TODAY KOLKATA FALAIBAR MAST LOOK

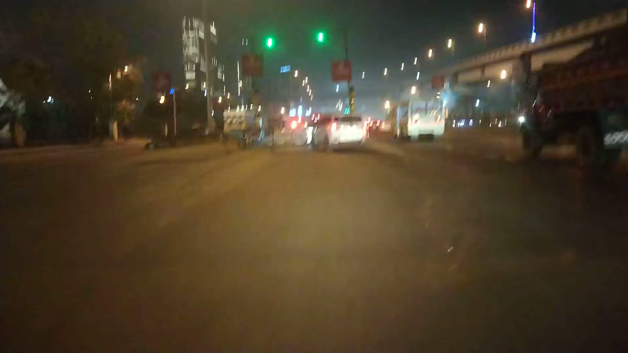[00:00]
ভাই দেখতে পাচ্ছি তোমরা এখন কোথায় আছি? ফ্লাইওভার উঠছি এখন আপাতত।
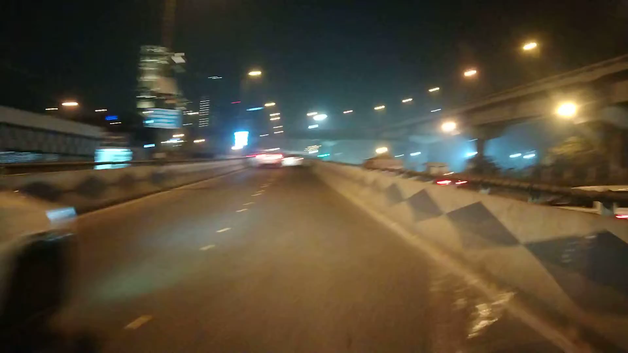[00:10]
দেখো গাড়িতে আছি, ফ্লাইওভারে উঠছি, দেখতে থাকো। বন্ধ কর বন্ধ কর।